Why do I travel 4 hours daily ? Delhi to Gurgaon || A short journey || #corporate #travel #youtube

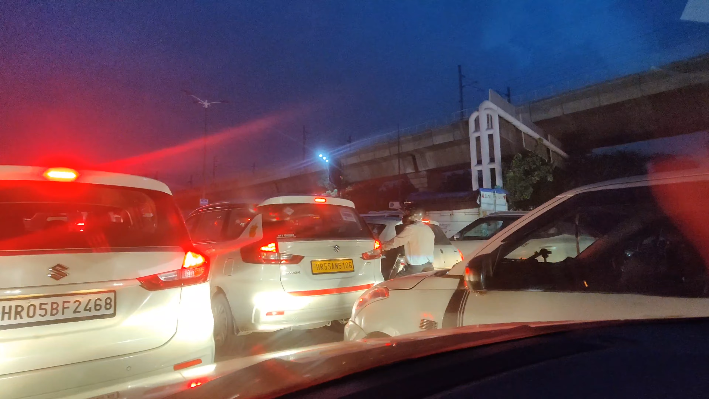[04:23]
आप लोग सोच रहोगा कि साथ वजे मैं यह कौन सा ओफिस जा रहा हूं तो भाई अभी विलाल हम लोगी चल
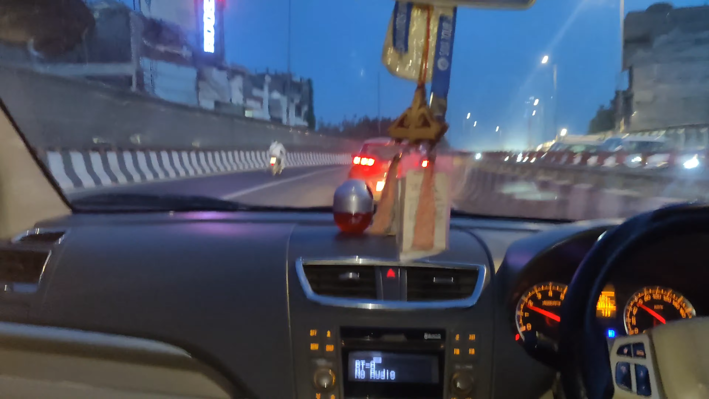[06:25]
प्रॉब्लम्स के लिए नरायना फ्लाइओबर के आगया दिल्ली केंट मेंटर सेशन अपनी कैप
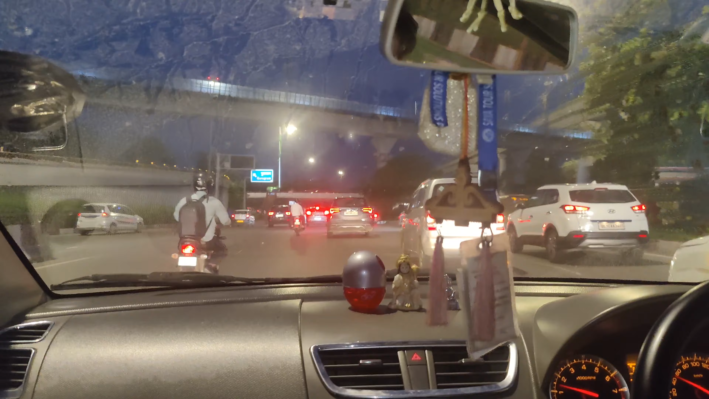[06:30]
पहुंच गिया दौलक हुआ और गुडगाओं के लिए हमें लेफ लेना है यह गुडगाओं का साइन बोड
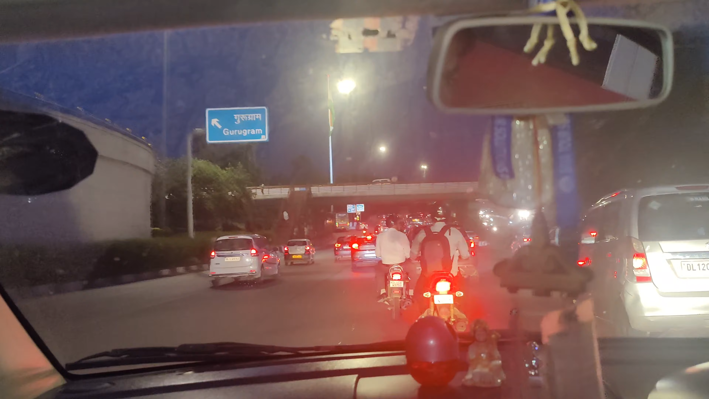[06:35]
लगा हुआ है और अगर हम सीधे चले आते तो हम पहुंच जाएंगे आश्रम चौक और लाजपतनेगर
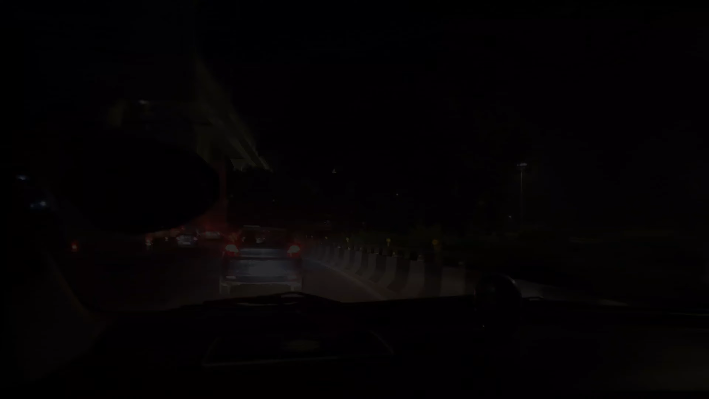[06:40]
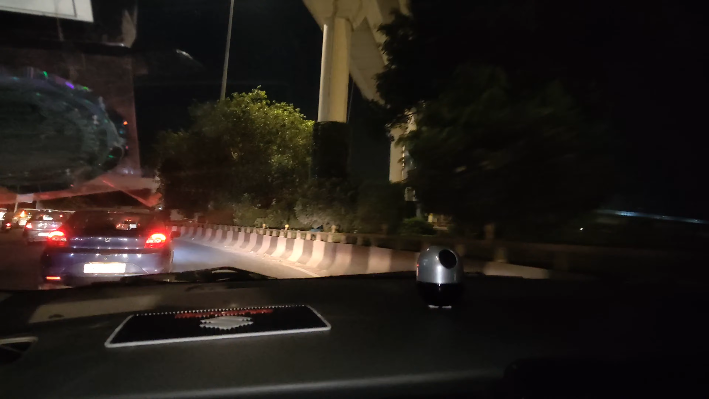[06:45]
यह है दिल्ली के दौलक हुआ लोकेशन और आज अच्छी बात है कि यहां पर
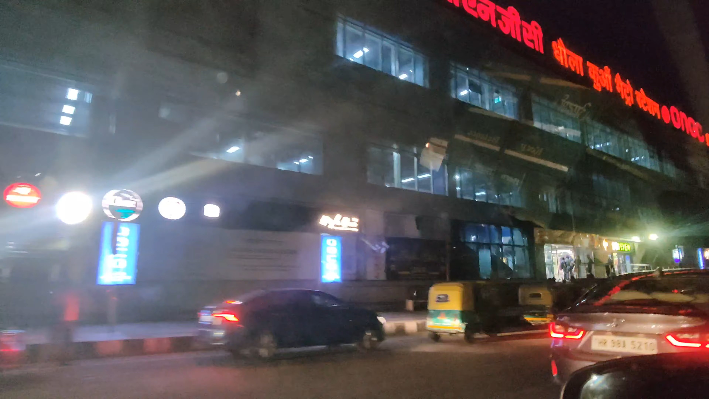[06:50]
बिल्कुल भी ट्रेफिक नहीं है मेरे जो लेफ साइड में आप तो देख रहे हो वो है एरपोर्ट एक्परस
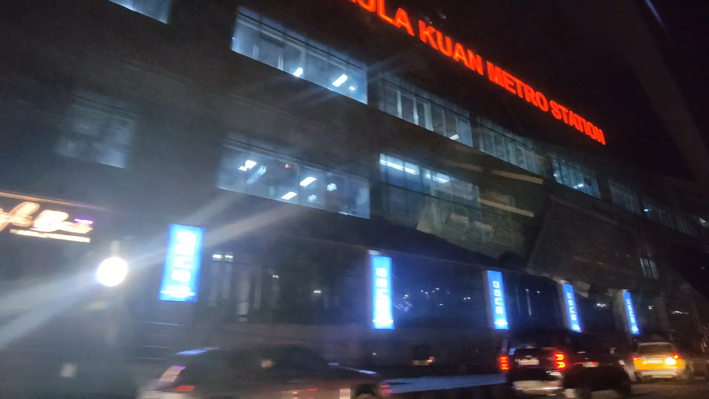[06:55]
लाइन का दौलक हुआ मैट्रो सेशन जटले में
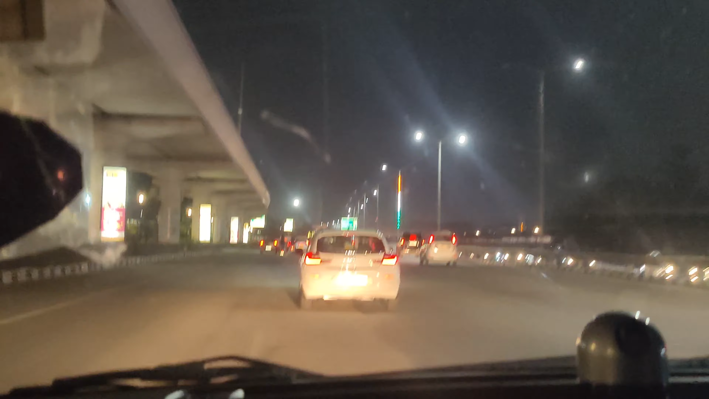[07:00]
हुसके था अदिल्ली का काफी जादा सेक्यॉरिटी वाला
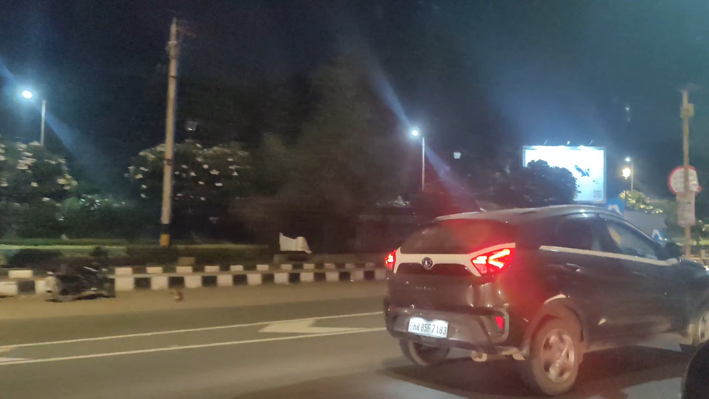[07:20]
का भी है और पीछे था एक आर्मी ऑस्पीटल जो की निकल गया
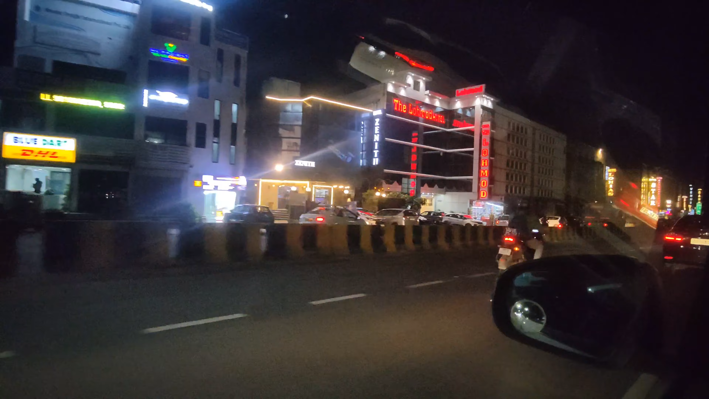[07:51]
अगर किसी भी सहर में आपको एक साथ एक ही जगह पर इतने सारे होटल्स मिल जाएं तो समझ लेना कि पास पर या तो कोई बस्टेंड रेलबे स्टेशन या फिर एलपोर्ट है यह है दिल्ली का मैपालपूर एरिया और यहां से आईजी आई एलपोर्ट व्यादा दूर्�
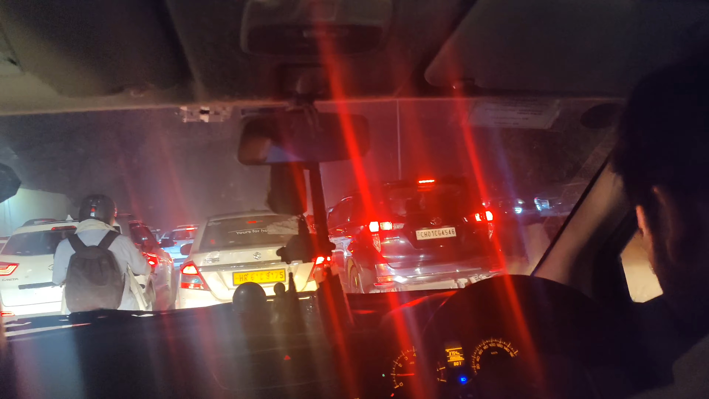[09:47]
नीट है क्योंकि यह जो रोड है वो काफी ज्यादा वाइड है और मुस्त तीन या चार लेन का है यह और इस ट्राफिक के बाद में है अपना गुड़गाओं टोल और फिर उसके बाद लिए हम लोग गुड़गाओं में एंटर कर जाएंगे
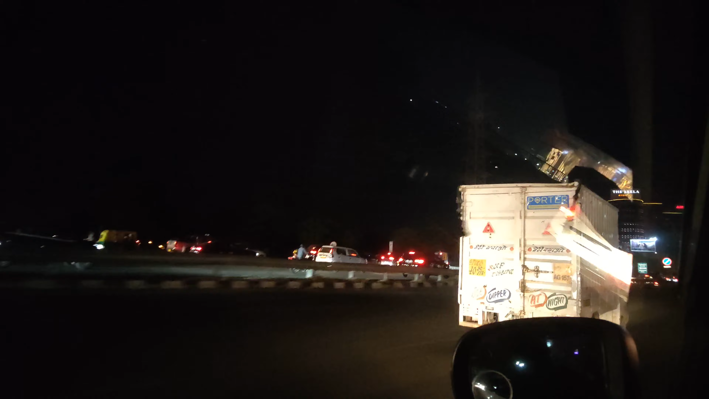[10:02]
तो गुड़गाओं टोल क्रॉस करने के बाद आप लोगों का स्वागत करता है यह लीला
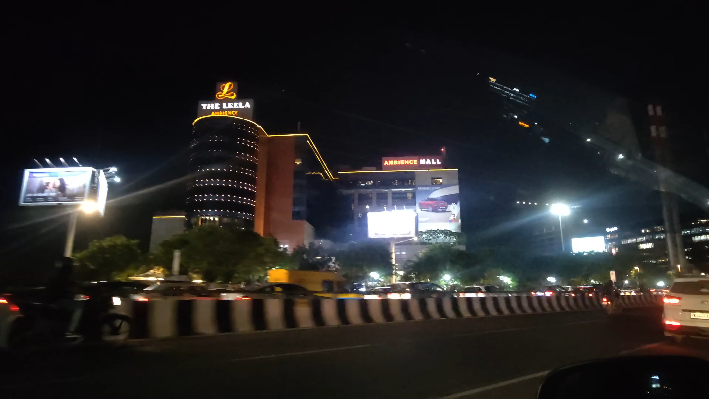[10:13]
होटल और एंबियन्स मॉल और इस मॉल से थोड़ा सा आगे
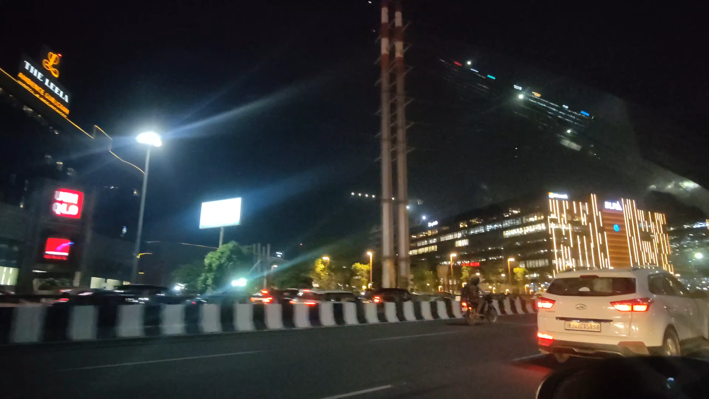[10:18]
आने पर यह डियलेफ के दो नई टावर्स हैं जो की अभी बन कर तयार हुए हैं
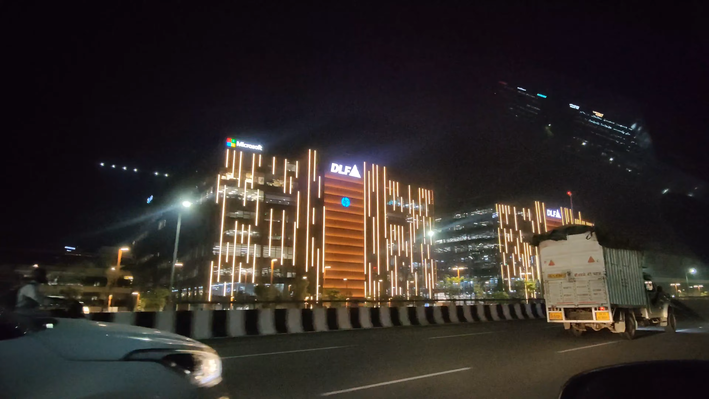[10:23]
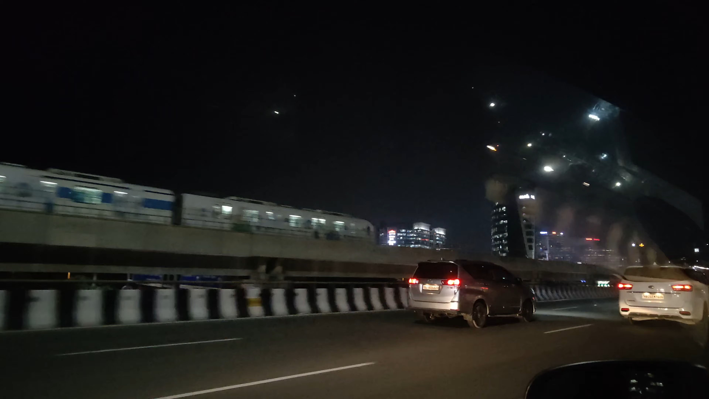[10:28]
मेरे राइट साइड में है उद्द्योग भिहर एरिया और लैप साइड में आप लोग देखी रहे
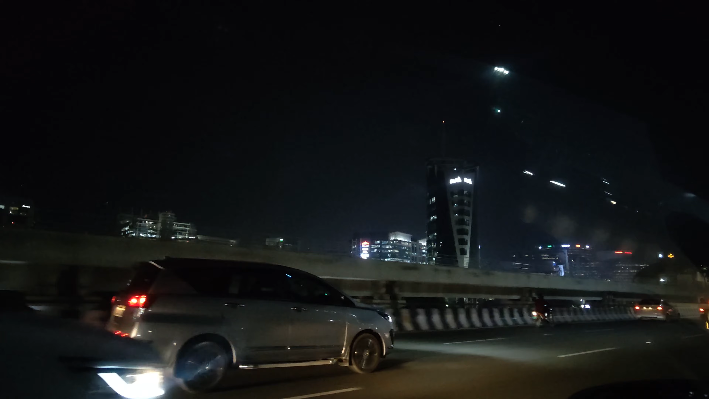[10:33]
हुए गुड़गाओं की एक फेमस बिल्डिंग जो की दुबई के बुर्ज अलारब होटल की तरह दिखती है बस फर्क इसमें हाइट का है
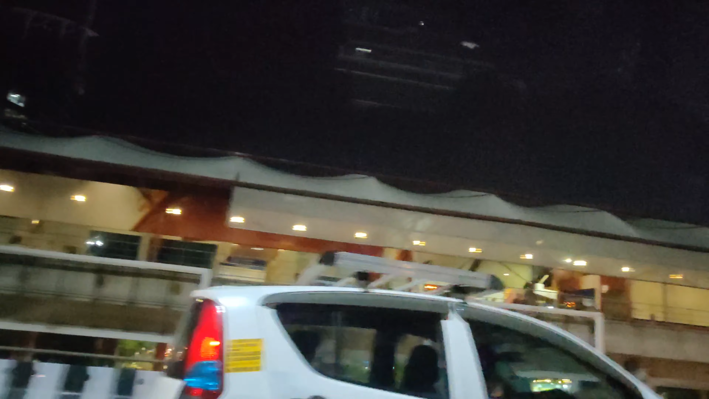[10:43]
यह है गुड़गाओं रैपिड मेट्रो का साइबर सिटी मेट्रो सेशन जो की पूरी साइबर सिटी को कवर करता है
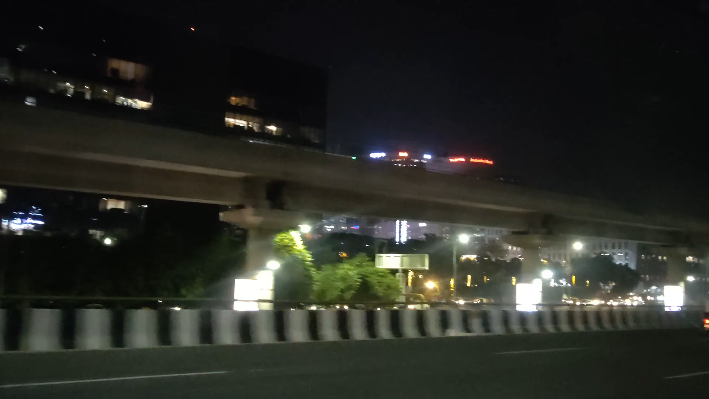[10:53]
मैं हूँ अभी संकर चौक फ्लाइओवर के उपर हौल मेरे लेफ साइड में है गुड़गाओं की सबसे प्रीमियम लोकेशन जी हाँ डी एलफ साइबर सिटी जहां पर है आईटी सेक्टर की बड़ी बड़ी एमन्सी तो भाई लगबग